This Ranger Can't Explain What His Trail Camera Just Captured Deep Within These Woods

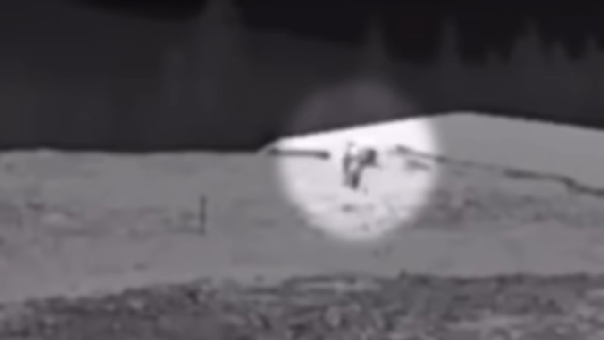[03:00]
Look at his giant size and strange way of walking. Does it really seem like a normal human? Moreover,
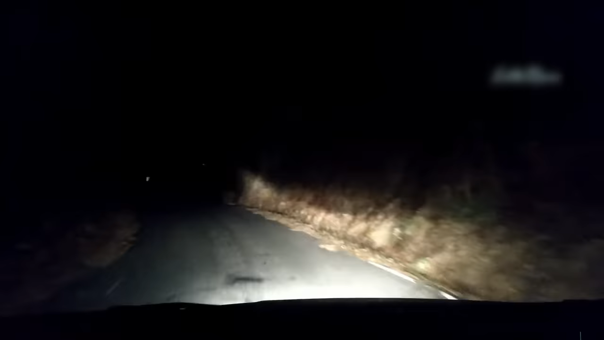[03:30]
Night journey in the forest is already horrible to experience,
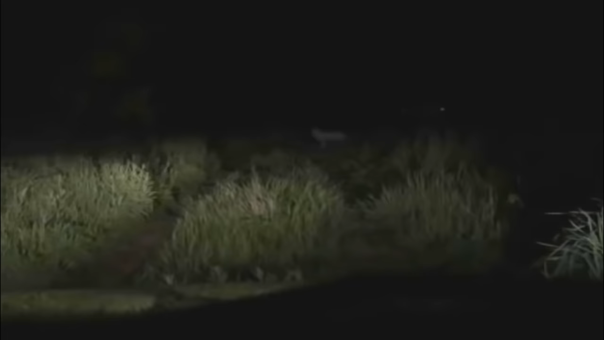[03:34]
but watching a creepy creature will maximize your fear more.
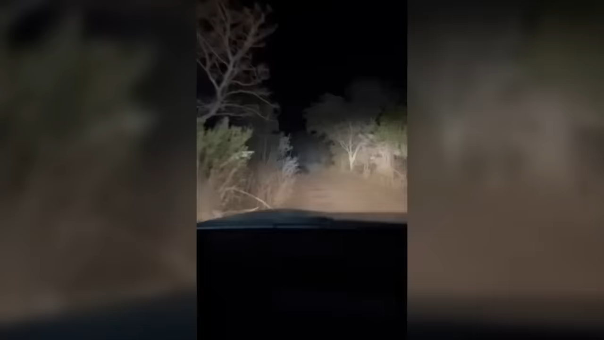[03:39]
A park ranger, while crossing the forest one scary night,
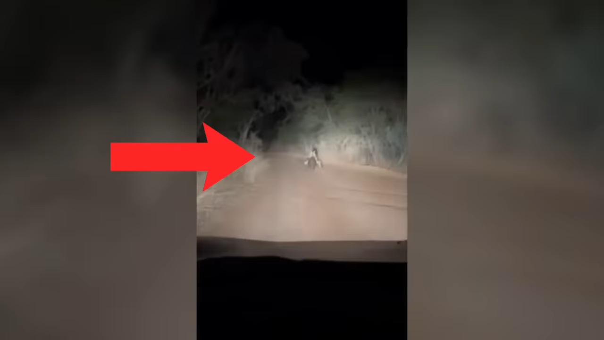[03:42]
suddenly came across an unexpected and unfamiliar animal.
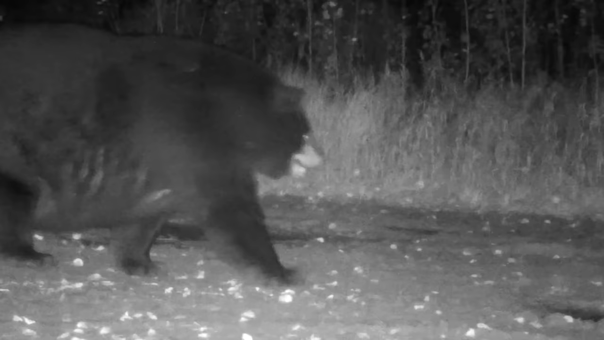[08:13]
I wonder if it'll be working on its body for so long. Maybe for any competition in Alaska. This mysteriously huge bear was captured wandering in northern Minnesota. People, after watching this clip, came up with different suggestions. Some claimed it's a pregnant mommy, while others speculated it's going for hibernation. However, even after different reviews, no one is exactly sure about this massive, scary bear.